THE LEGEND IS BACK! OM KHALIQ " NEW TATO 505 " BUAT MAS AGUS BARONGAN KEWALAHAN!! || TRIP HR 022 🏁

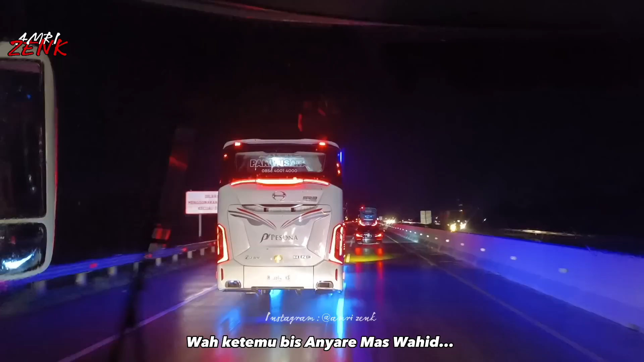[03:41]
Putih ya, plata ya. Asik. Depan putih, belakang hitam gitu.